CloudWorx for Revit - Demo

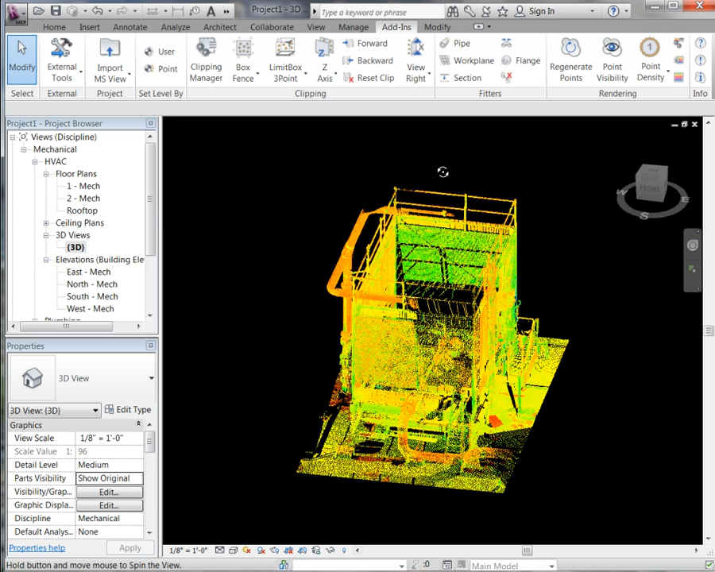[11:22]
You will see it was able to load more points giving us a more detailed point cloud to work with.